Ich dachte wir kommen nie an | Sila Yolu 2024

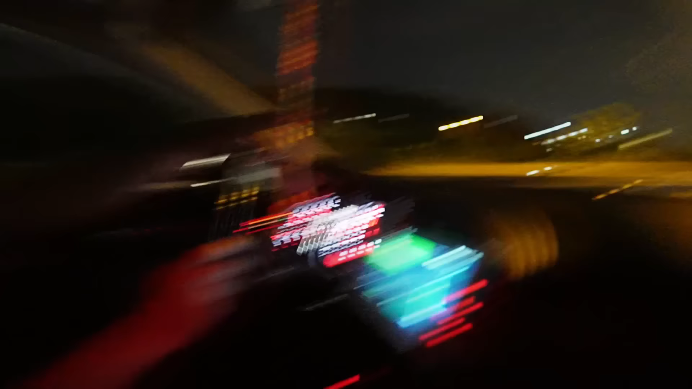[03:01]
Guck mal, der fährt wieder weiter, überholt wieder von rechts.
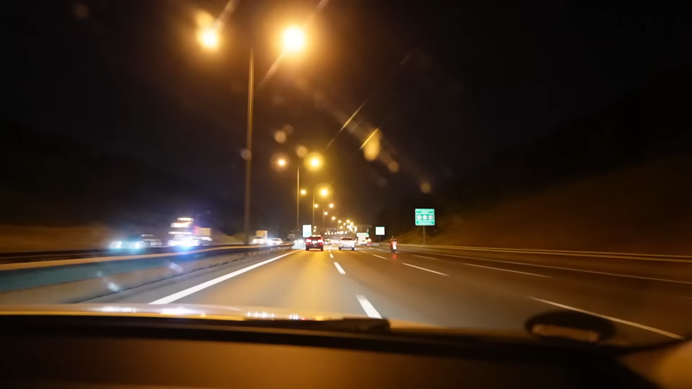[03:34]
Ach, der macht so, wie es gerade passt, irgendwie. Also der war nicht einmal auf der linken Spur. Oh Leute, der Kommission ist da. Achtung mal. Wenn da einfach mal rechts überholt wird, dann ist das unglaublich. Also ich habe Angst, ich bleib hier. Bleib lieber ganz weg. Aber dafür habt ihr die schönste Brücke auf der ganzen Welt, Leute. Das ist...